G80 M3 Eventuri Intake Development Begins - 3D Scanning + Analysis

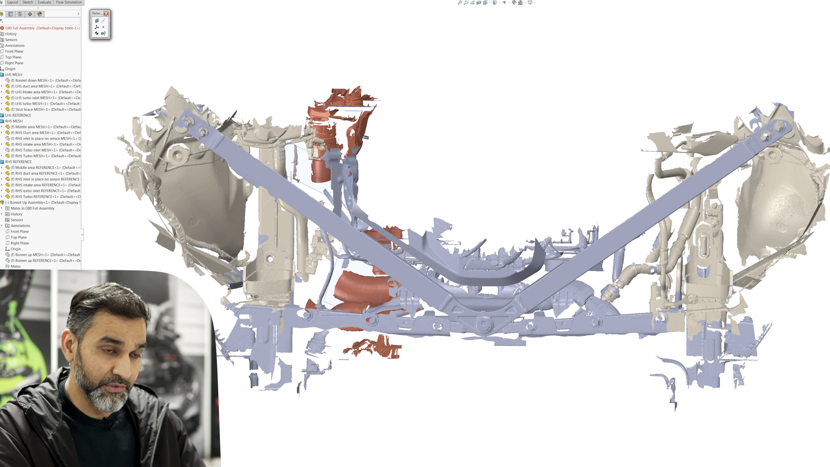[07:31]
So this is everything that I've scanned. You can see the strut brace. We're looking at the engine from the top down. So let's have a quick look. So I'm now using my 3D mouse,
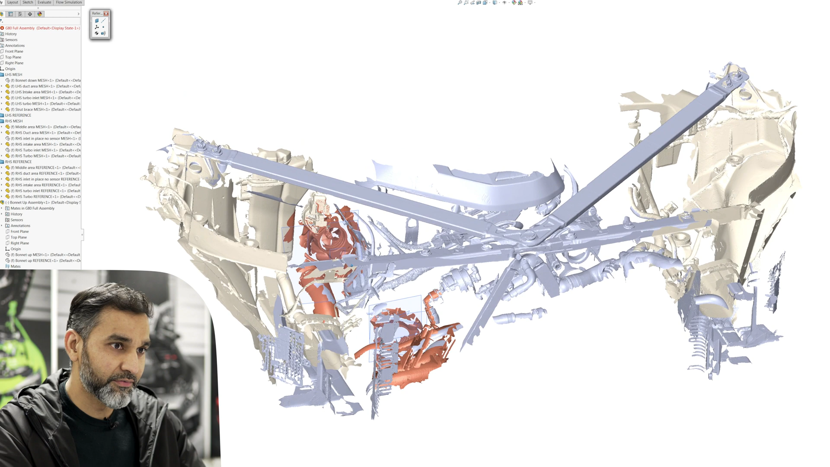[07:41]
which someone in a previous video recommended, and it is absolutely amazing. Should have got this ages ago. So let's go from the left side.
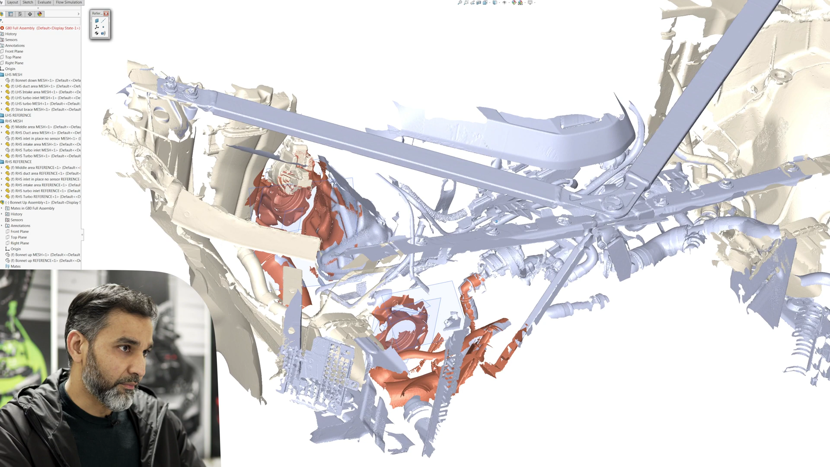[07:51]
I've already removed the stock airboxes, so you can see the space available. You can see where the intake would draw cold air in from.
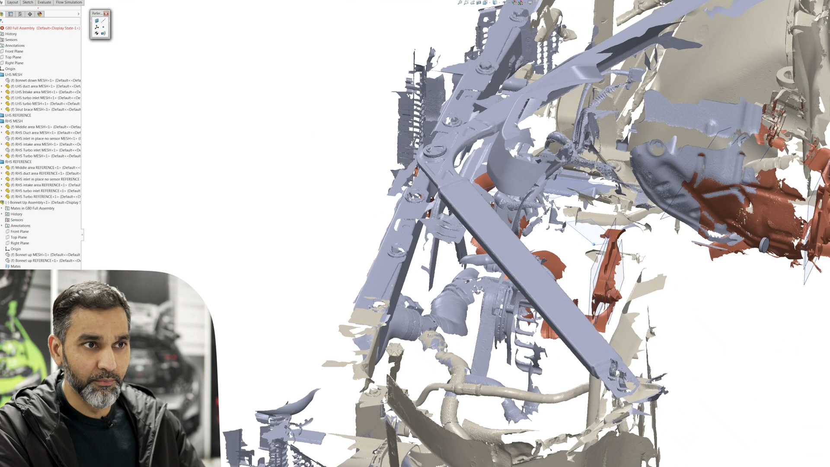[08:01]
You can see the duct, which I'll hold that one.
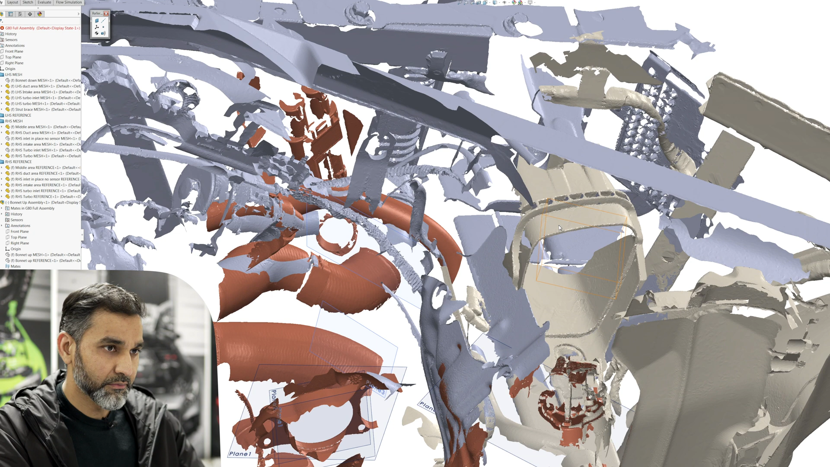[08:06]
That.
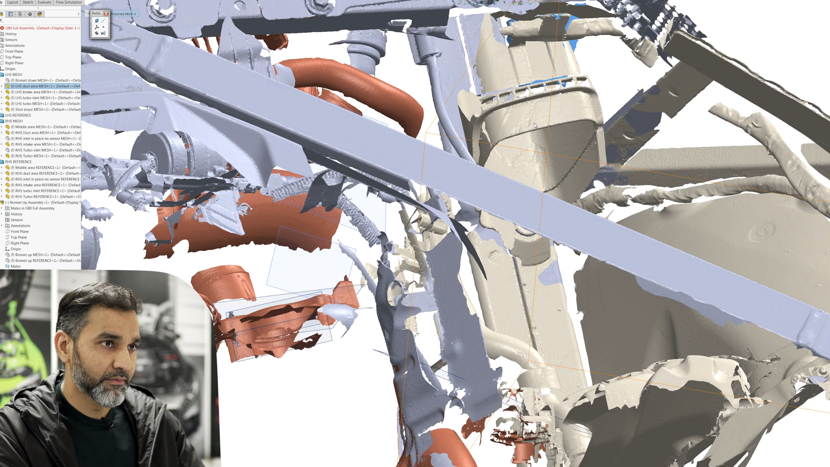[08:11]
That's the duct area which the stock airbox draws air in from. Okay,
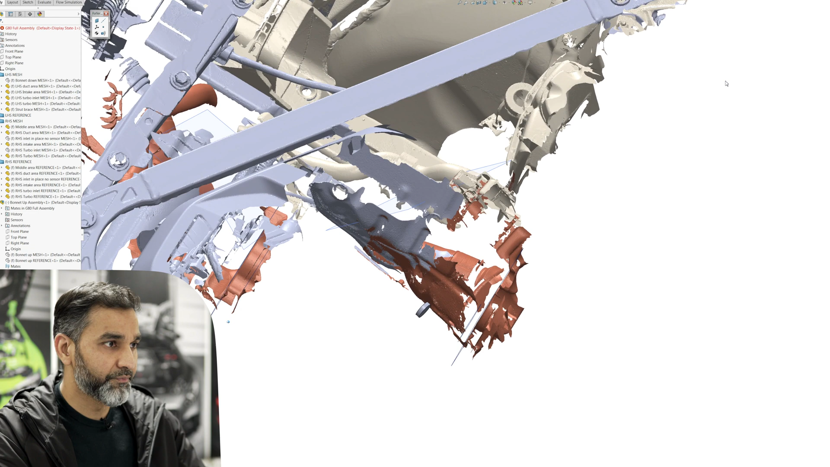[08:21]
so the good thing about this system is that you can actually see the turbos. So on the left side, I'll zoom in to where the turbo is. Okay, right there you can see the impeller of the turbo. It is quite close to that heat shield on the side,
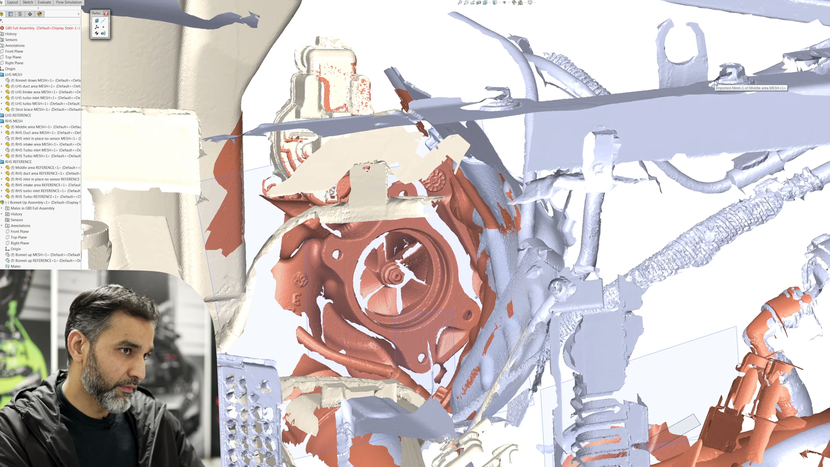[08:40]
but there's still enough space to, to develop something of a larger size.
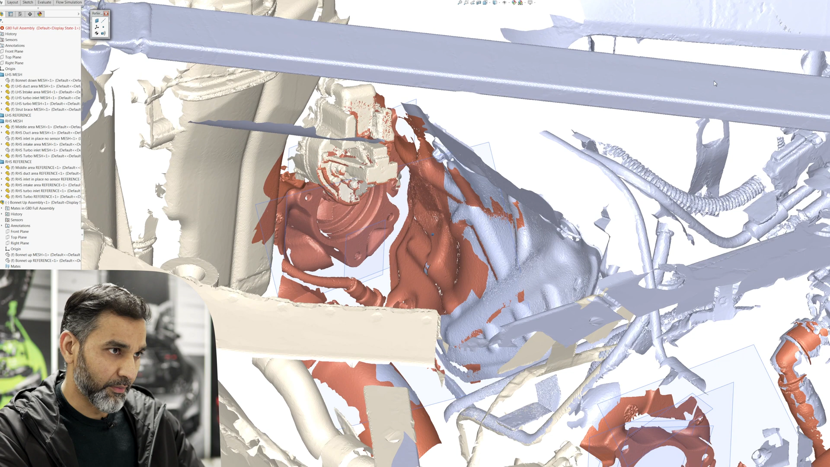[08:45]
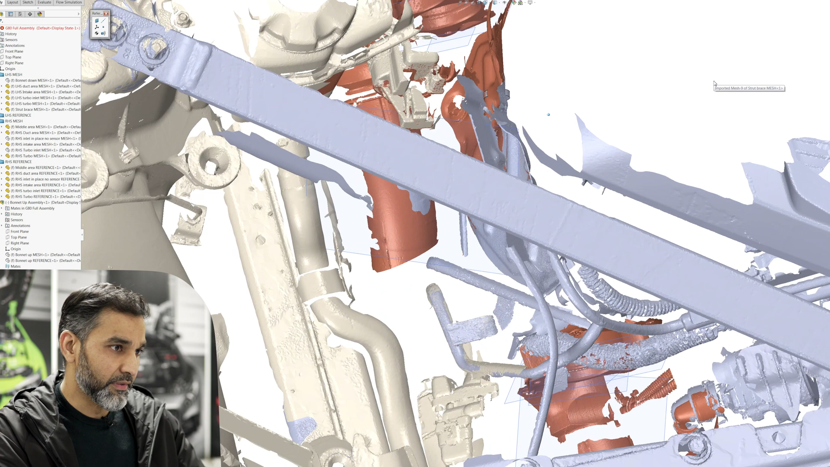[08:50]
Obviously, there's your space. You can see the wheel arch area.
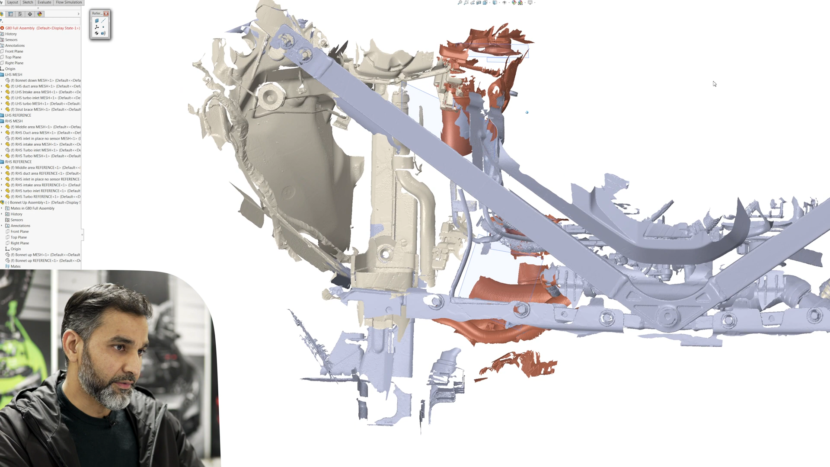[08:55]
You can see the duct and the top is a strut brace. So that's the envelope in which we've got to work in. The other turbo is right there.
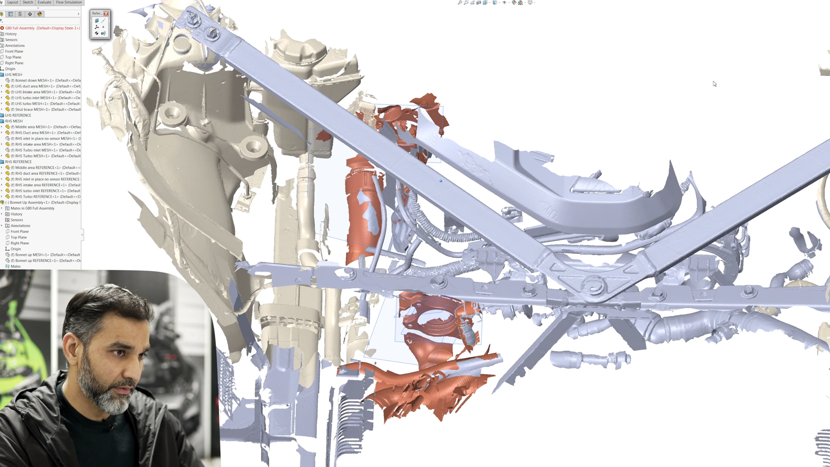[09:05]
You can't see the, the impeller because of the angle of the scan,
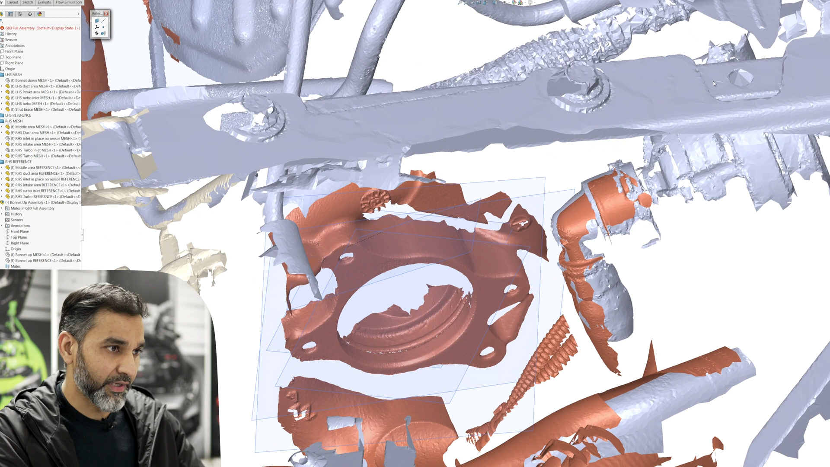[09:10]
but you can clearly see the, the, the outer casing of where the turbo inlet would mount.
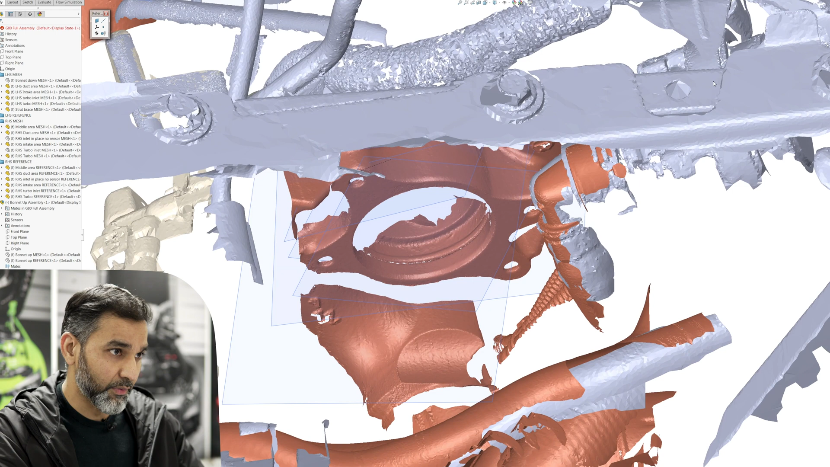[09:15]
And let's just rotate this around a little bit so you can see
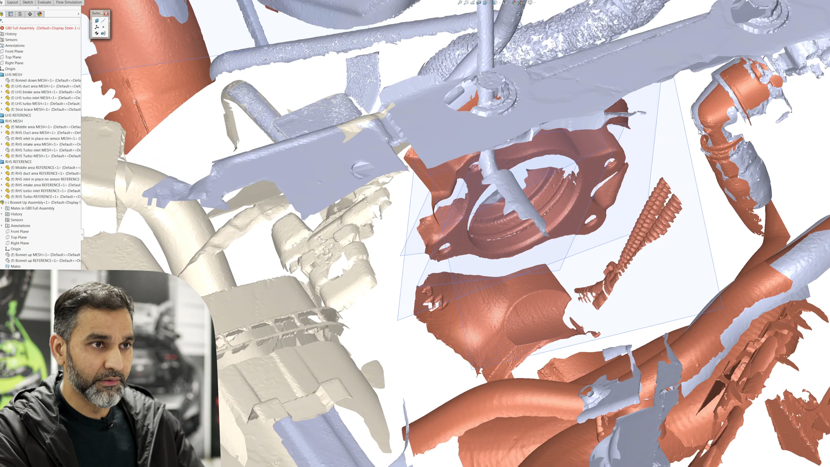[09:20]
the path of the tube.
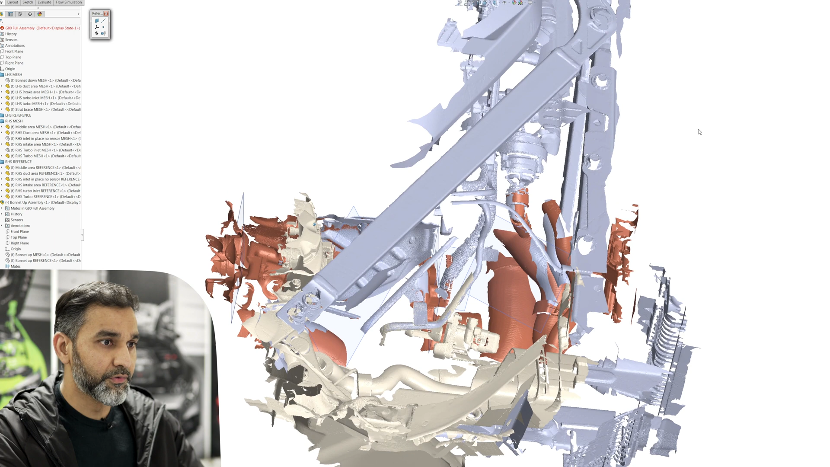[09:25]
So the tube would then go underneath that strut brace.
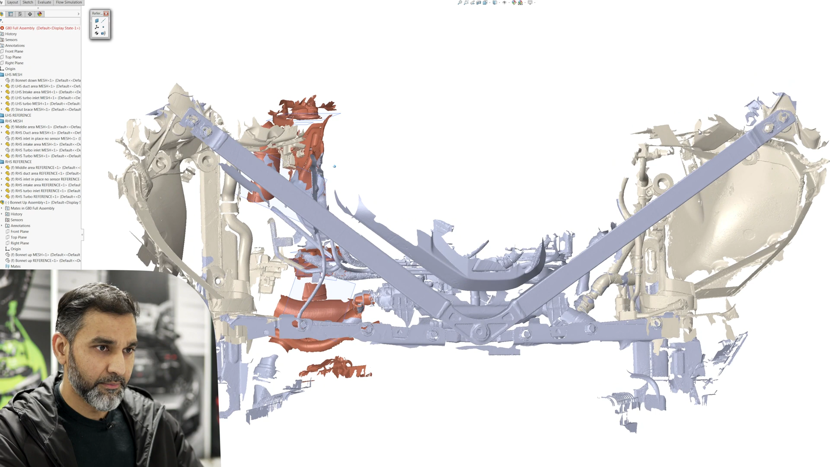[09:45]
And then on the right side, similar sort of space as on the left side,
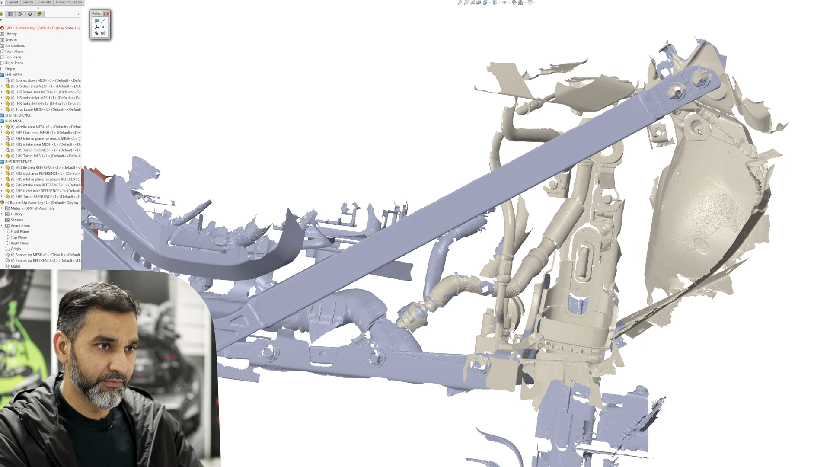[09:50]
but obviously now the air flow has to come through
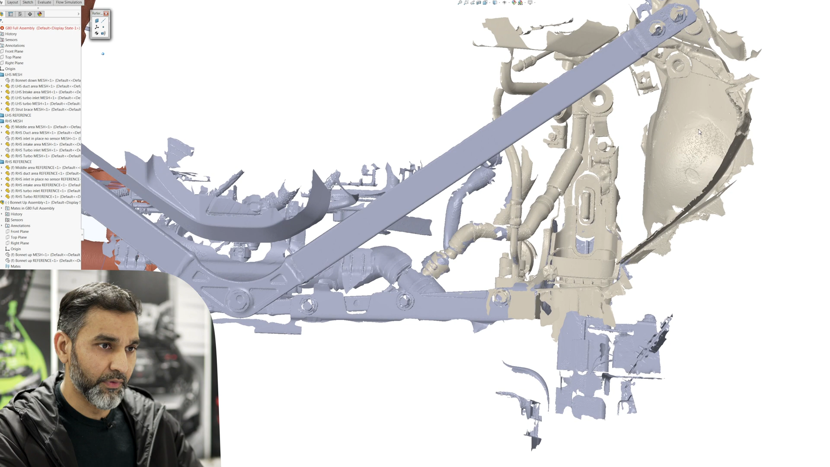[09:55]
that lower duct up and around and then into the long tube.
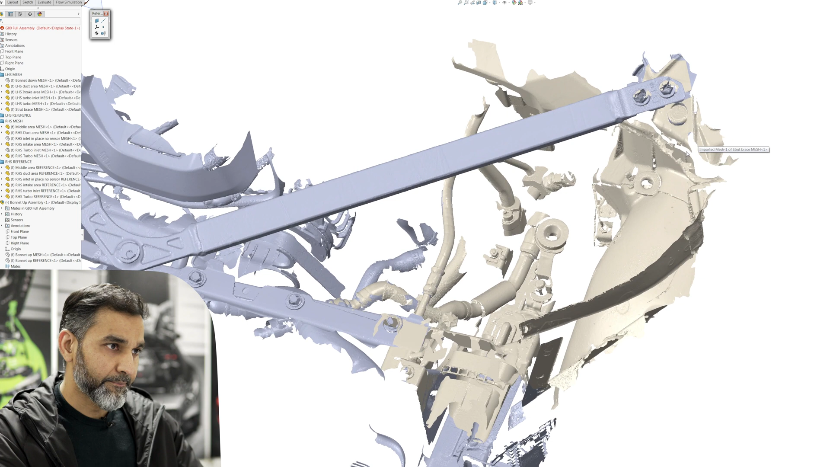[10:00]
So I'm just going to quickly show you the underside of the bonnet.
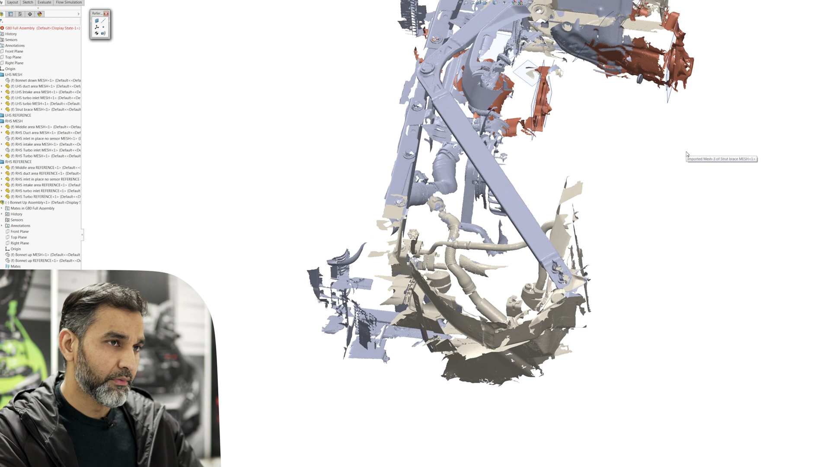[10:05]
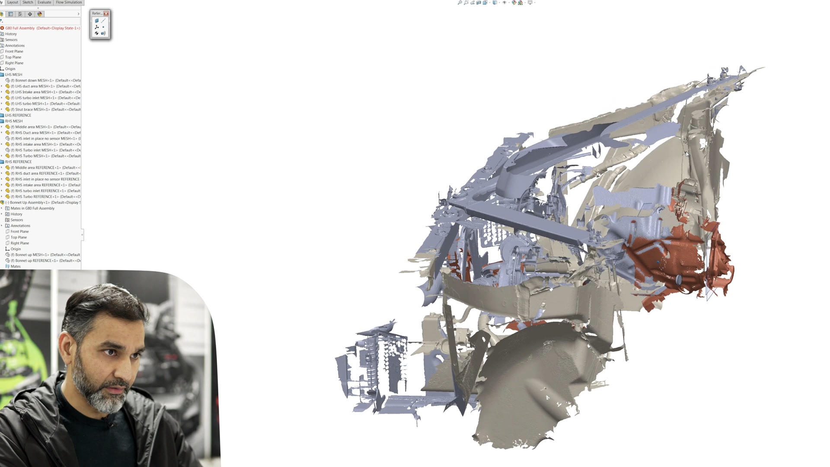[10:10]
So I actually did scan the, the underside of the bonnet or the hood, as some of you may call it. I'll bring that up now. So what you're seeing now that panel is the underside of the bonnet when it's closed
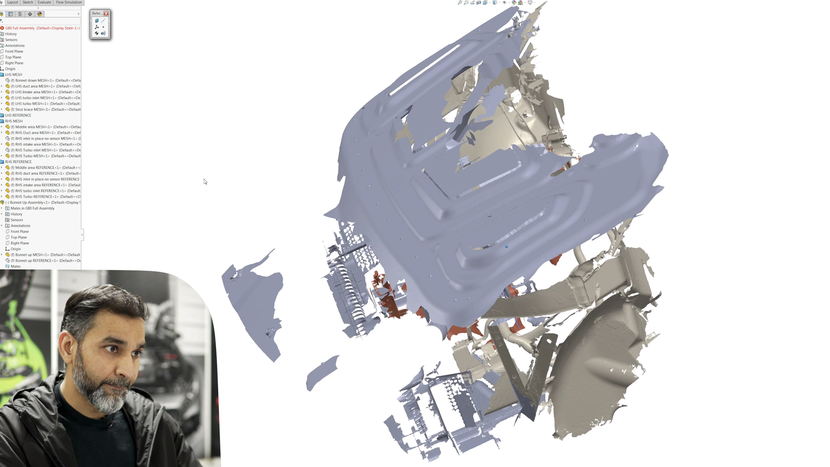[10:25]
and you can see inside, there's quite a decent amount of clearance between that underside and you can see the strut brace. So there's quite a lot of clearance above that strut brace to the underside of the bonnet,
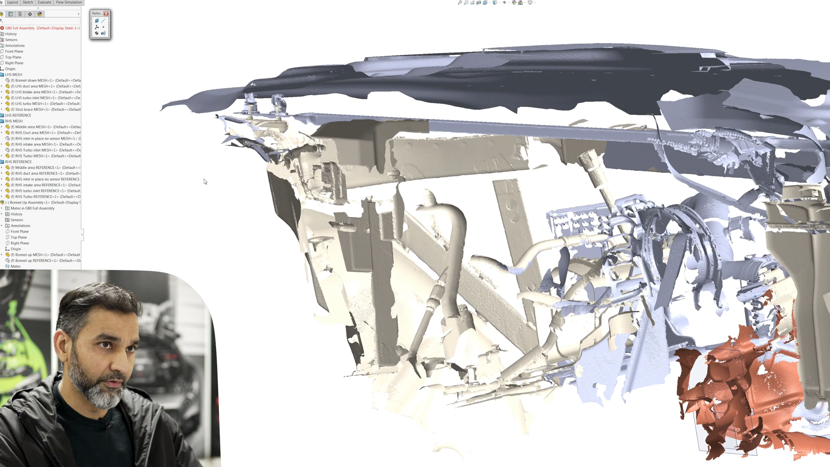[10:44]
similarly on the other side as well, just pan that across.
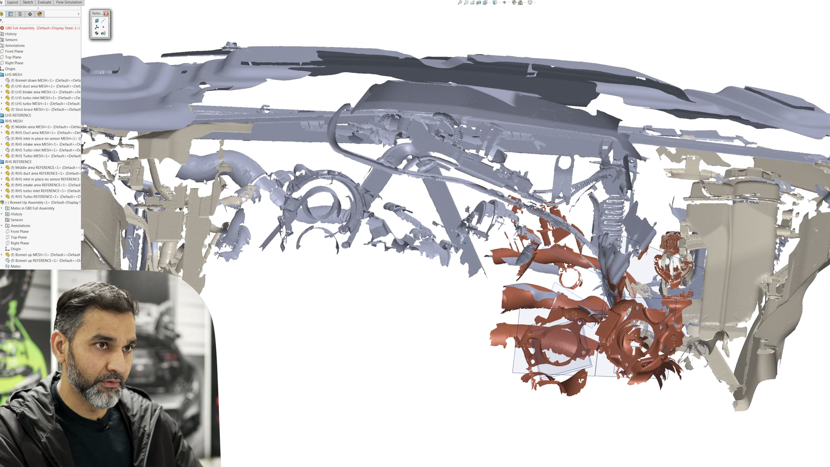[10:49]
There you go. So that's a good thing. Lots of space, lots of clearance. I'm not too concerned now of the underside of that bonnet catching
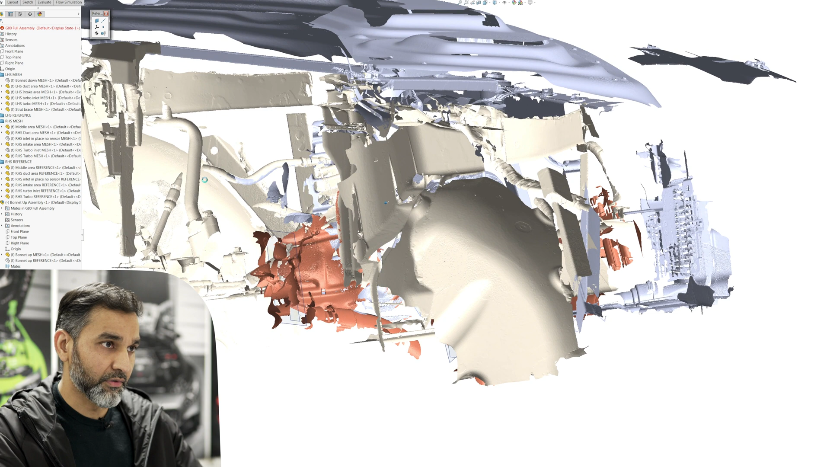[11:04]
on the intakes because there's loads of space there.